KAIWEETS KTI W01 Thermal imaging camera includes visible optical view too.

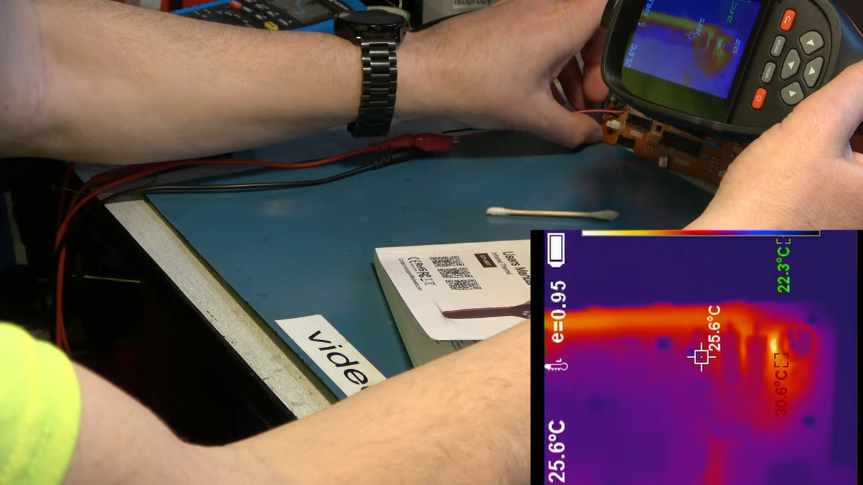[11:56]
On screen: spot 25.6°C, max 30.6°C
you would from this conclude that that diode is short
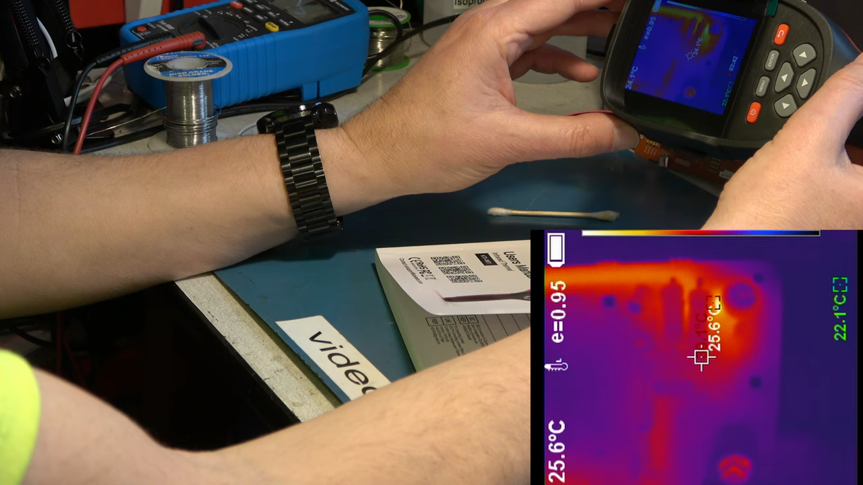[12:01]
On screen: spot 25.6°C
circuit and it might well be now but actually that is not the short circuit that I've added to this board I'll show you the actual short circuit
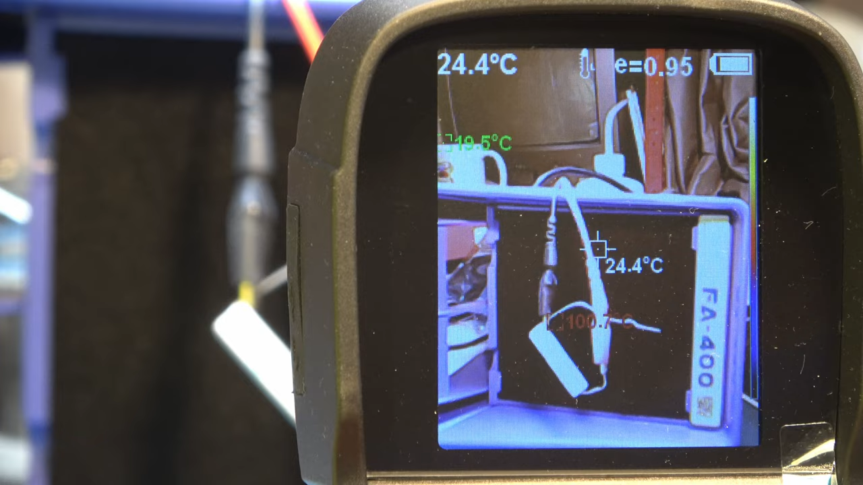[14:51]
On screen: spot 24.4°C
pure optical and that's pure thermal but when you have some mix
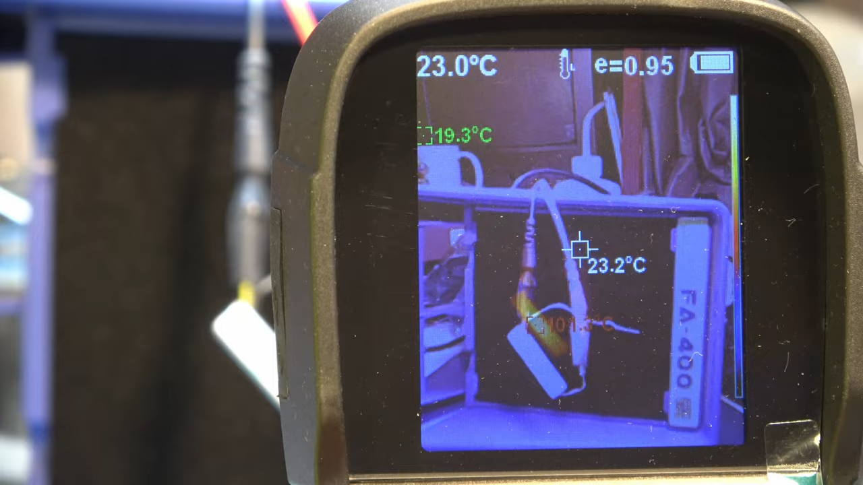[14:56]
you can see that the heat from the resistor is not lined
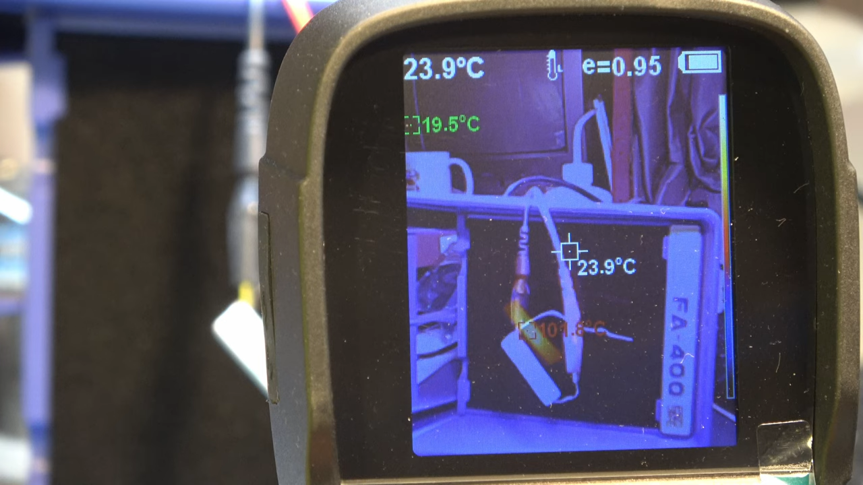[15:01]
On screen: spot 23.9°C
up with the optical image so menu enter you know with arrows pointing that way you'd imagine that pressing the right button would
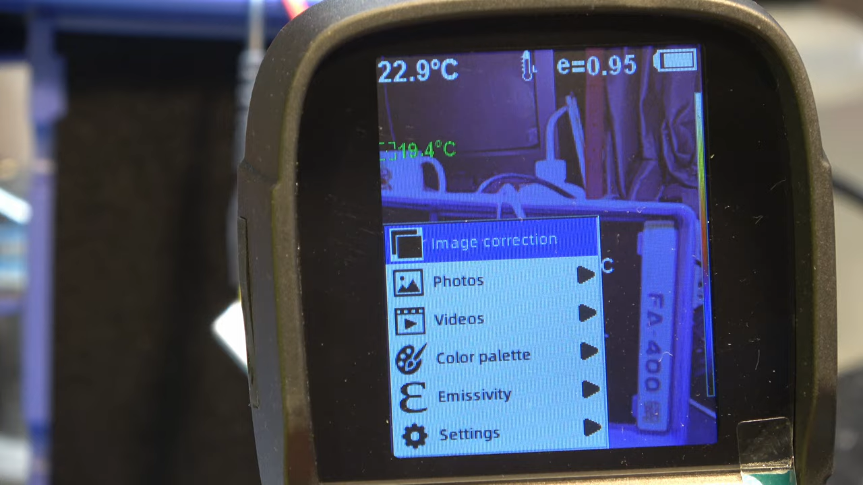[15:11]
On screen: spot 22.9°C
have the same effect as enter but it doesn't it ignores that so you have to press enter and then
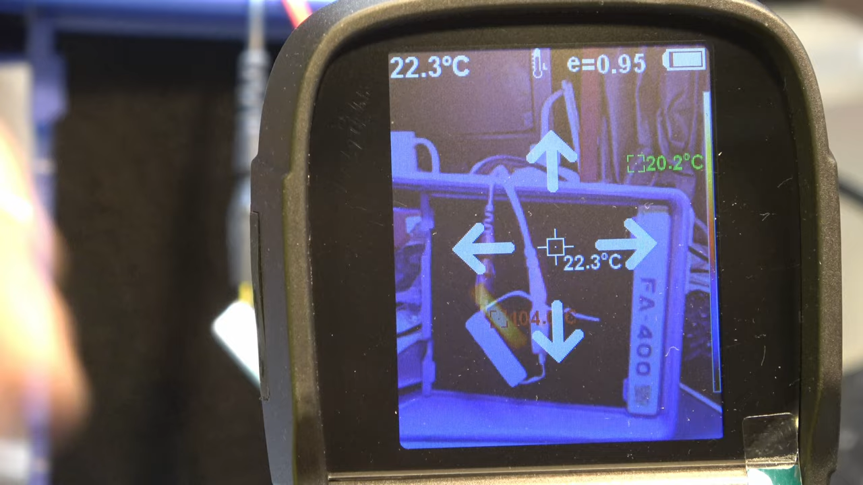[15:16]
On screen: spot 22.3°C
you're in the alignment adjustment and the alignment
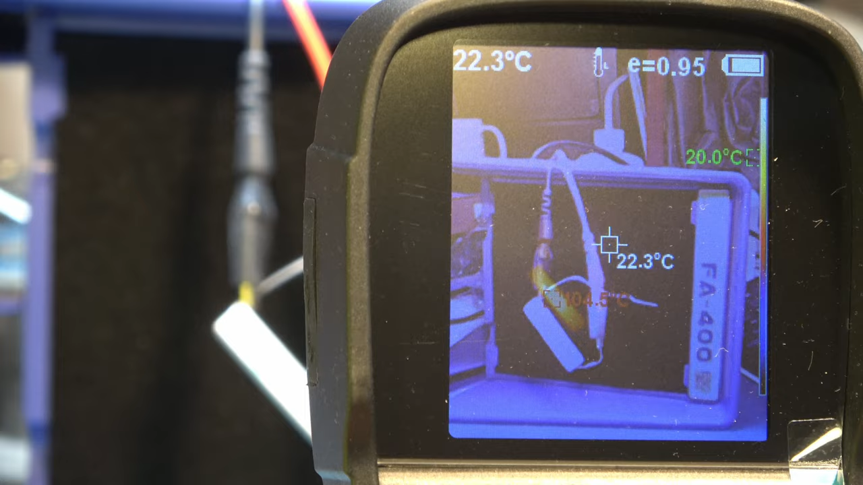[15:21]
On screen: spot 22.3°C
moves the optical it leaves the thermal where it is right so
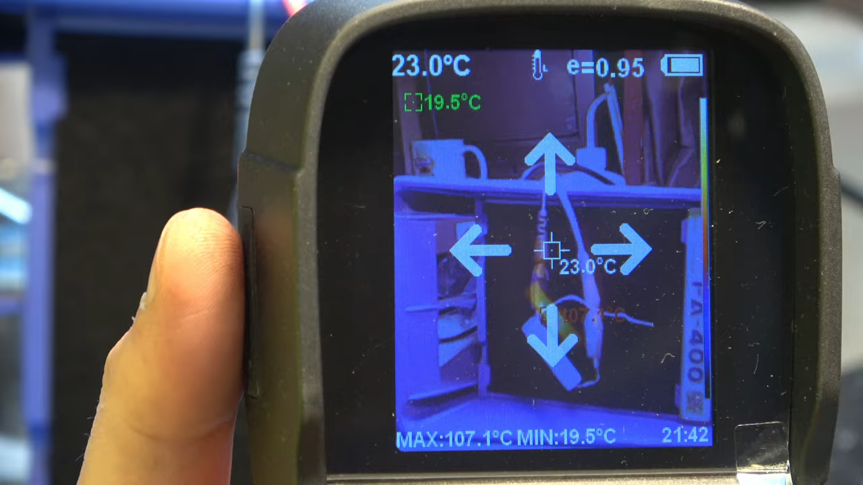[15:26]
On screen: spot 23.0°C, max 107.1°C, min 19.5°C
we have arrows now to allow us to move the optical out it times out
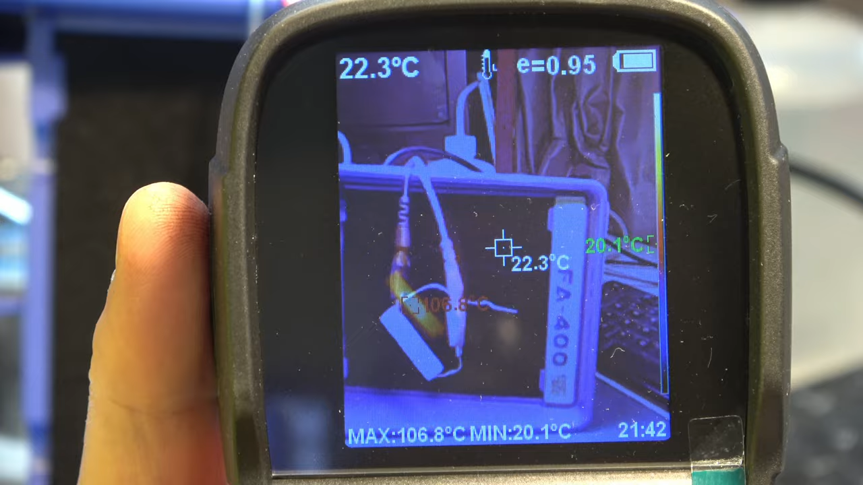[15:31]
On screen: spot 22.3°C, max 106.8°C, min 20.1°C
pretty quickly you have to be pretty sharp about it right now I can
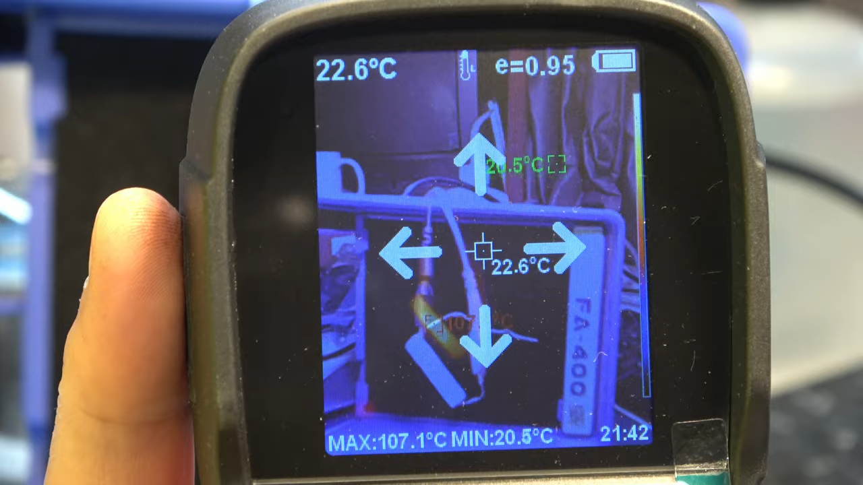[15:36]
On screen: spot 22.6°C, max 107.1°C, min 20.5°C
line them up hopefully there we go
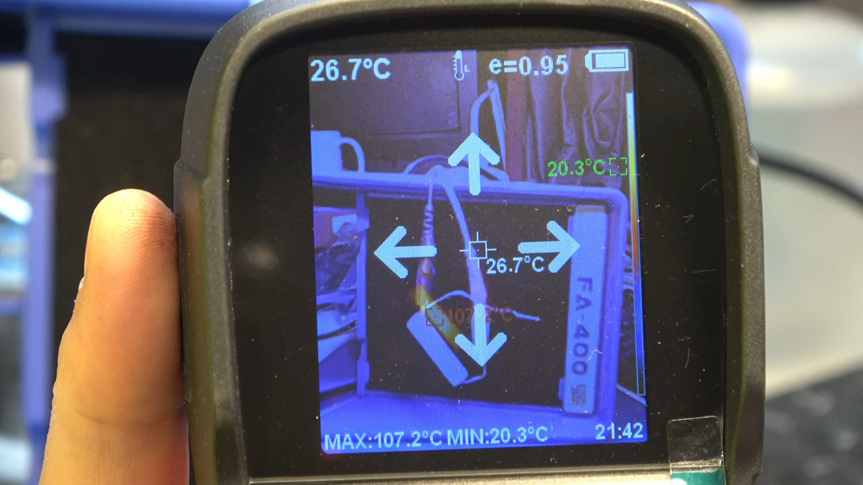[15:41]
On screen: spot 26.7°C, max 107.2°C, min 20.3°C
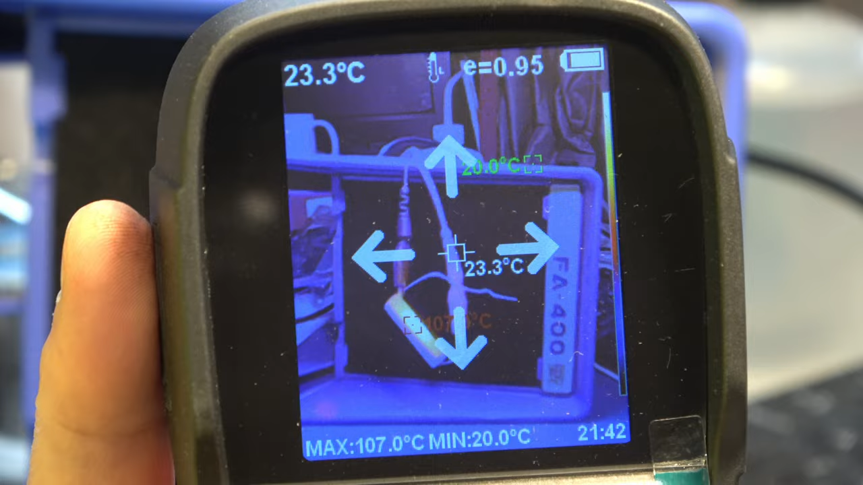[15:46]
On screen: spot 23.3°C, max 107.0°C, min 20.0°C
and now it will just time out in a few moments
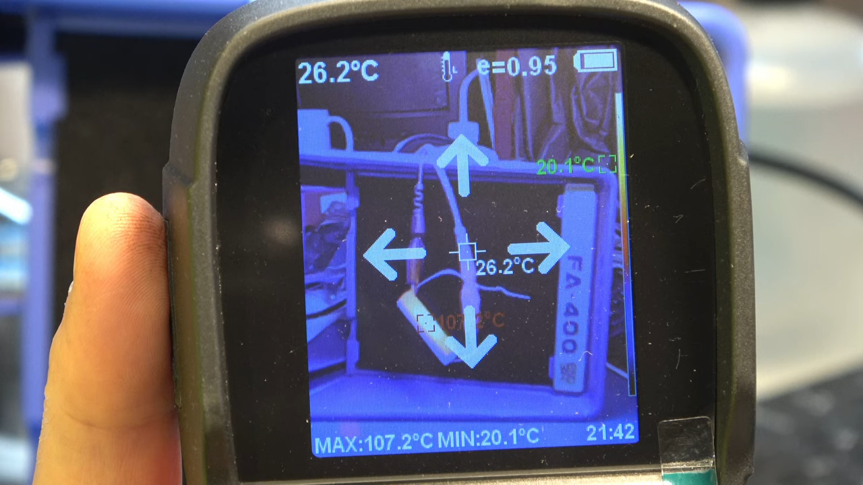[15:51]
On screen: spot 26.2°C, max 107.2°C, min 20.1°C
and now you can see that we
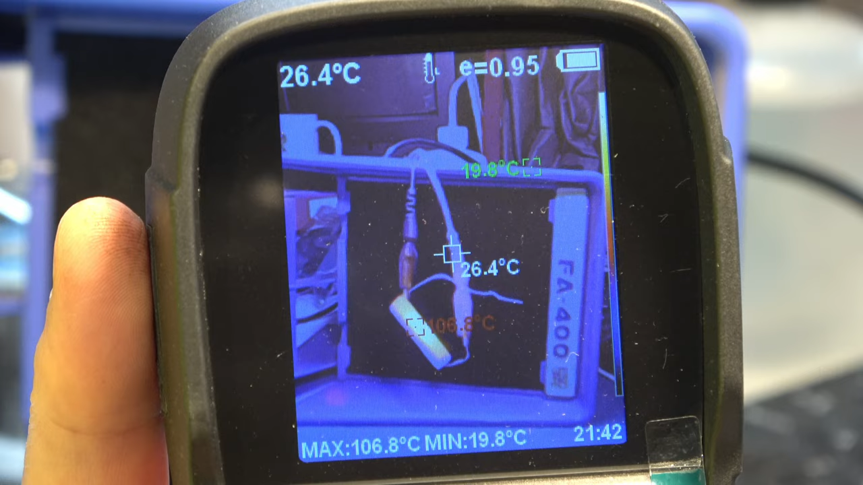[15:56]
On screen: spot 26.4°C, max 106.8°C, min 19.8°C
have the optical and thermal images lined up beautifully but that's for this distance so now if I get closer
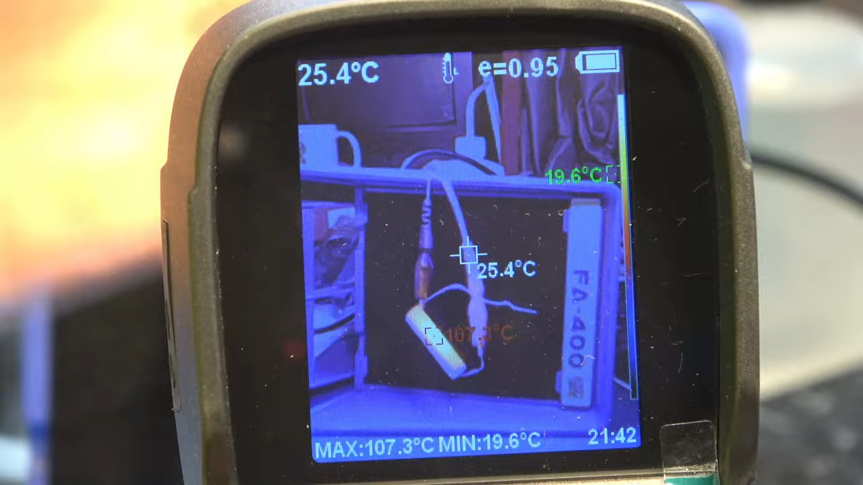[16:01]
On screen: spot 25.4°C, max 107.3°C, min 19.6°C
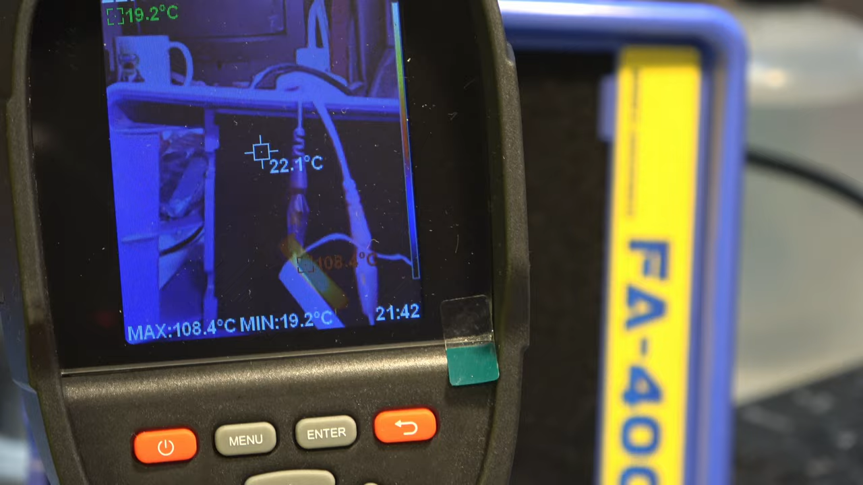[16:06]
On screen: spot 22.1°C, max 108.4°C, min 19.2°C
they'll move you see and further away again they'll move in the other direction
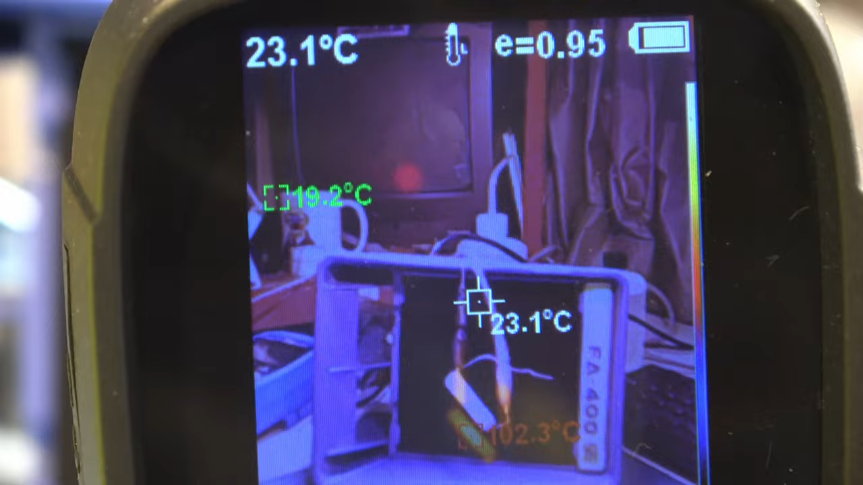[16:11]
On screen: spot 23.1°C
okay so you can do that adjustment